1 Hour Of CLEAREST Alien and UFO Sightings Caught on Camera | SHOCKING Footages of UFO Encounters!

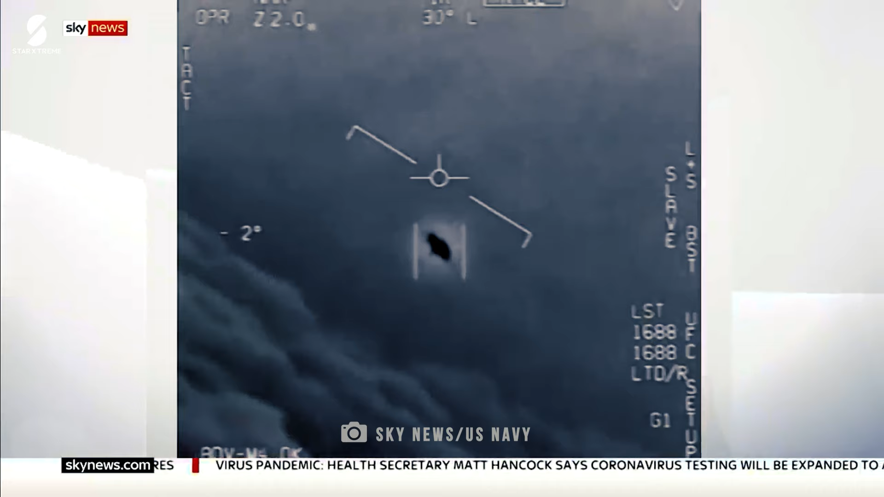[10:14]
This sighting took place just a few months after the tilting flying saucer was spotted on the east coast of America.
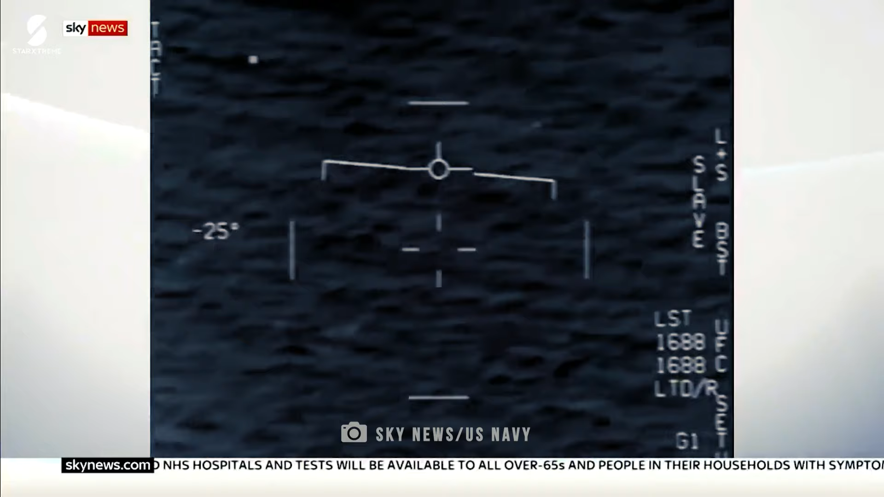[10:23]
From the video, it seems to be a metallic sphere moving in a straight line racing across the surface of the ocean. This also bears a striking resemblance to the metallic sphere that was spotted in the Middle East in 2022, that kept dodging the sensor of the military drone.
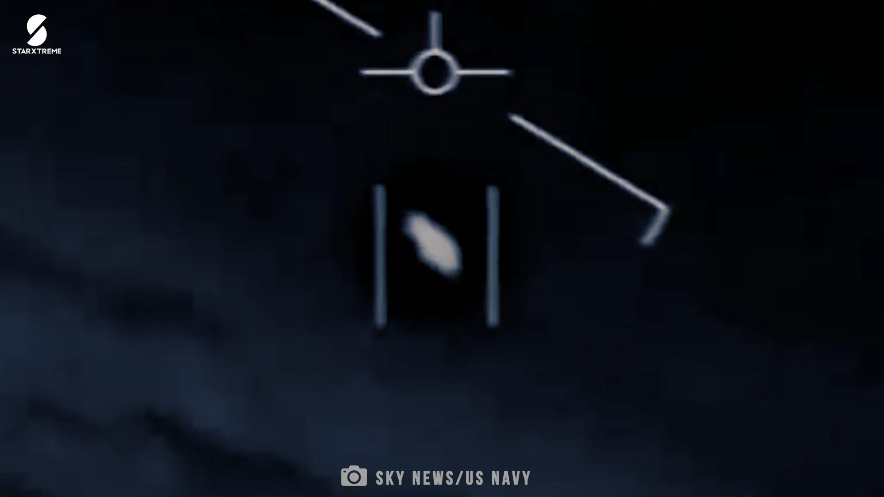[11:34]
The pilots seemed bamboozled on seeing this UAP at first. What further shocked them was the tilting movement of the craft from left to right, that it maneuvered mid-air while traveling at great speeds.
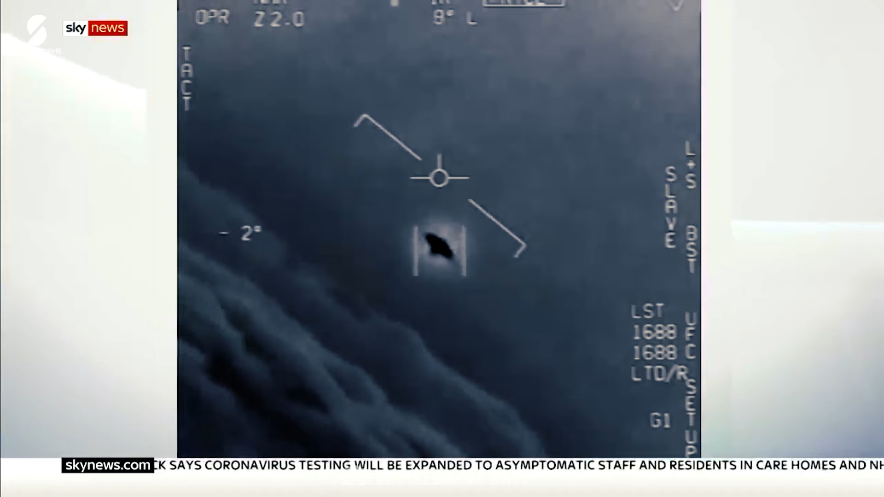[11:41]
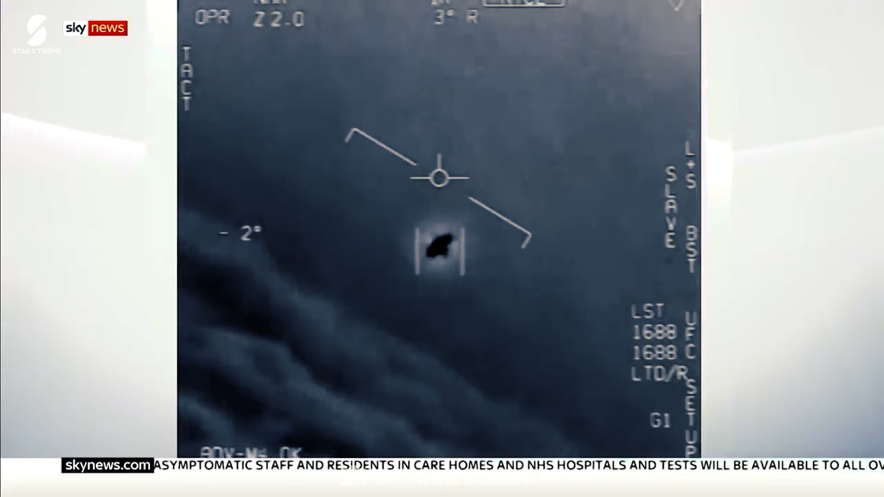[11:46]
The pilot also noted that the UAP was moving against the direction of the wind,
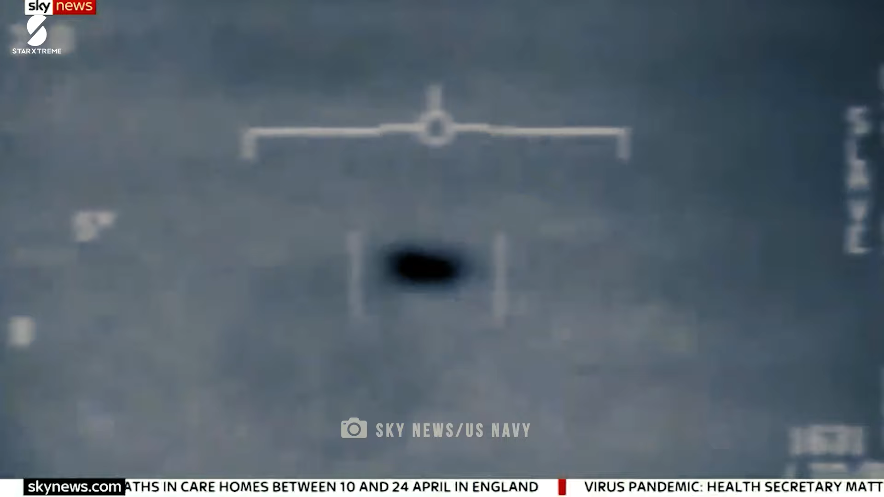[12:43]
At first, the pilot thought there was some error with his radar, but after some time, he realized that it was indeed an aircraft hovering right in front of him. It was an oval-shaped object that kept hovering in its position for quite some time.
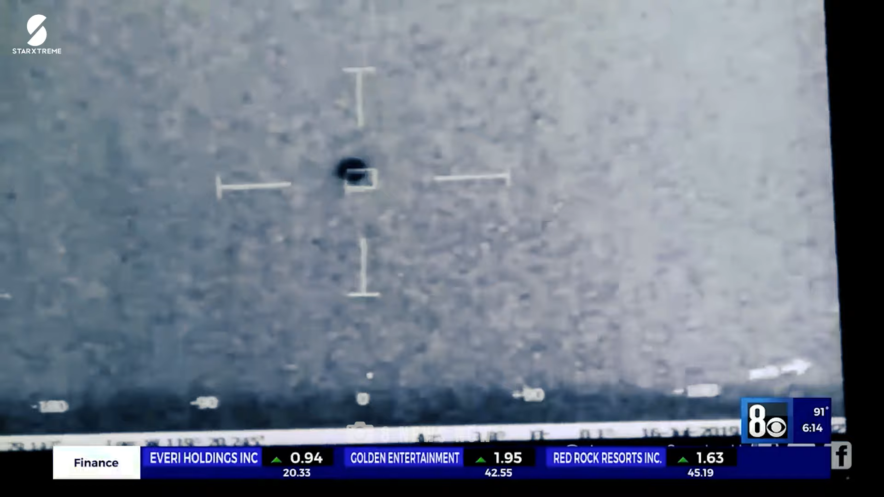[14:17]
One of those ships, the USS Omaha,
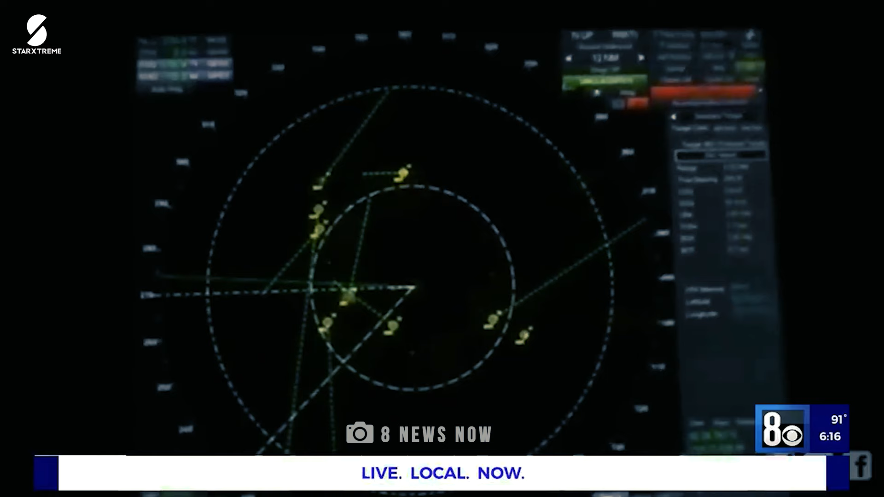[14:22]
encountered as many as 14 of the UFOs all at the same time. For 2 long hours on the night of July 15, 2019,
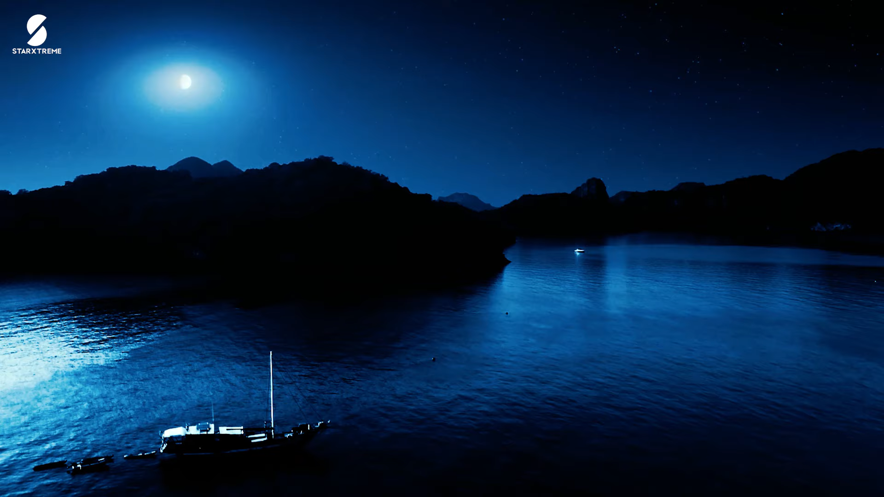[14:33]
the crew of the Omaha detected on multiple sensor systems unknown objects that surrounded the ship.
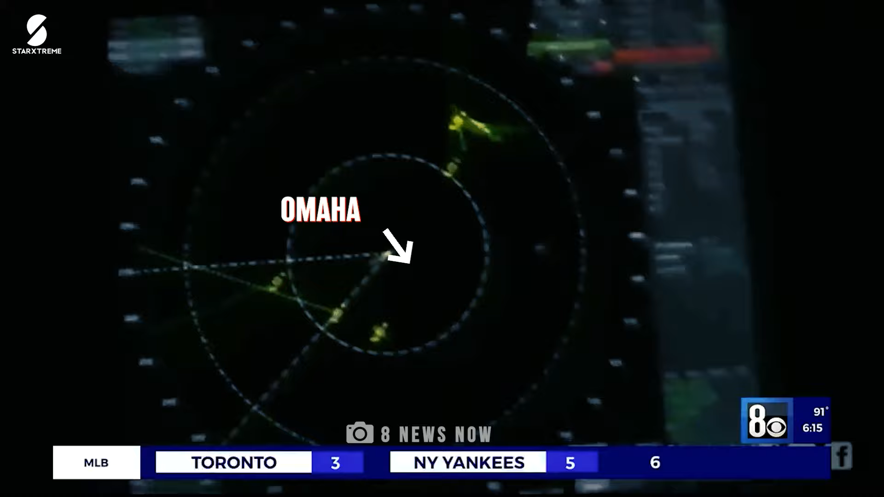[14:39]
One of the objects, a self-illuminated sphere at least 6 feet in diameter,
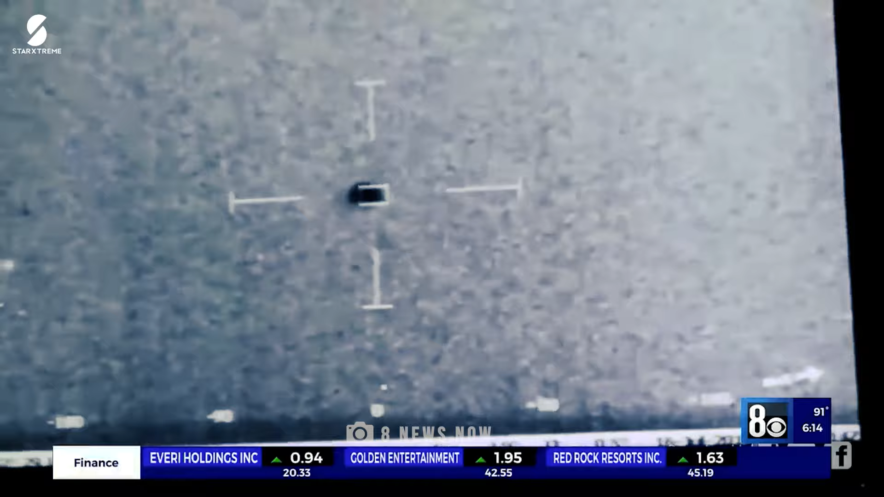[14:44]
flew alongside the Omaha for an extended period and was observed through a thermal sensor.
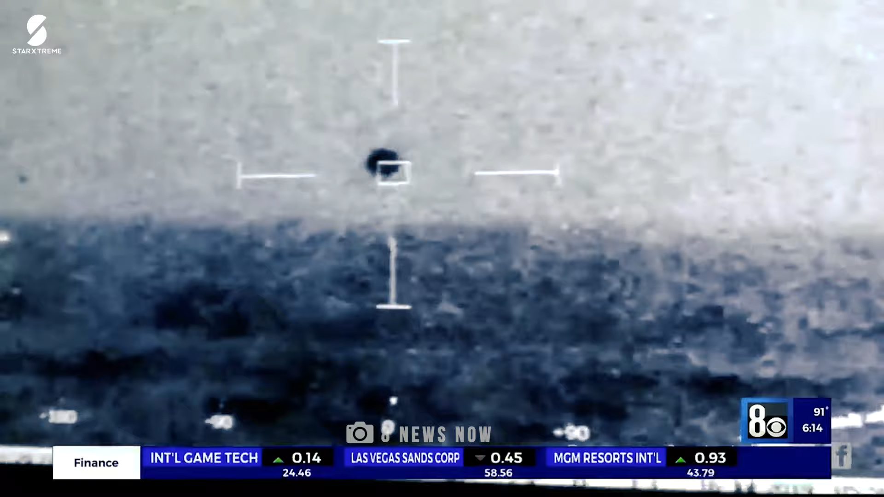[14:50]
Then later it just disappeared into the ocean.
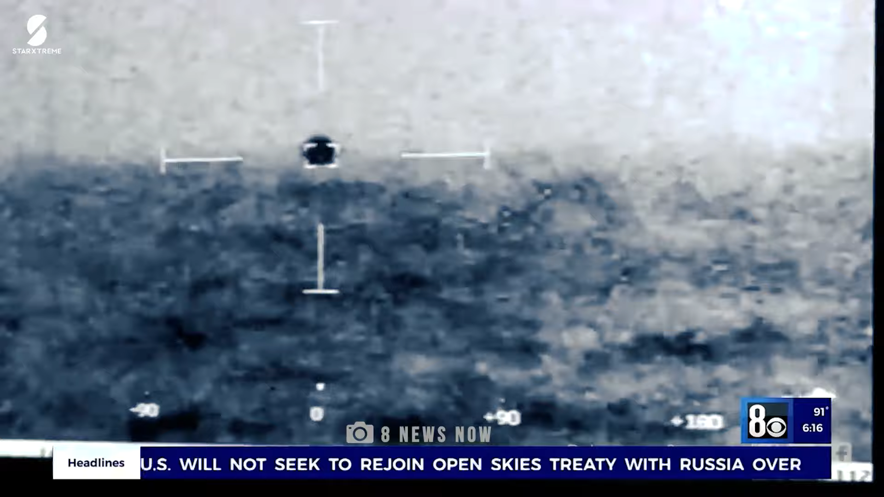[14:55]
The Army personnel who witnessed the event believe it was a coordinated interaction.
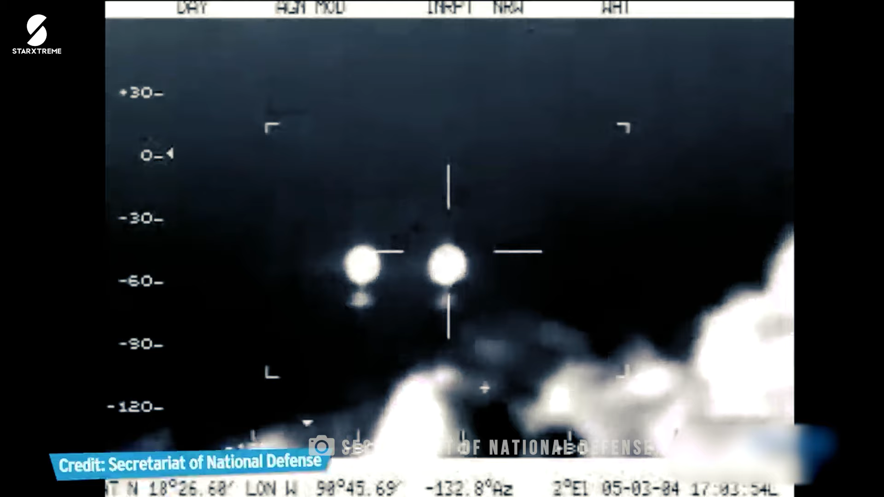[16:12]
but 11 bright UFOs. This incident occurred at an astounding altitude of 11,500 MFT above sea level.
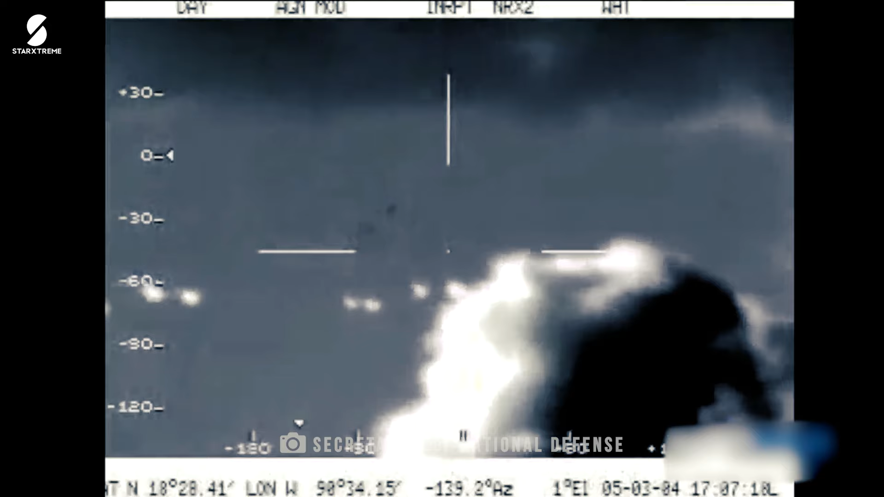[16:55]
The fighter pilot even said that the UFOs knew that they were being pursued,
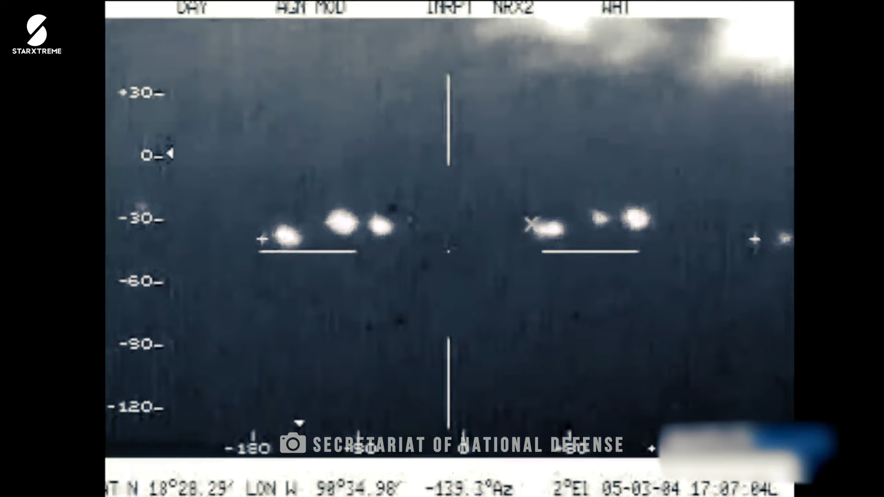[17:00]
but why would 11 UFOs surround a military jet?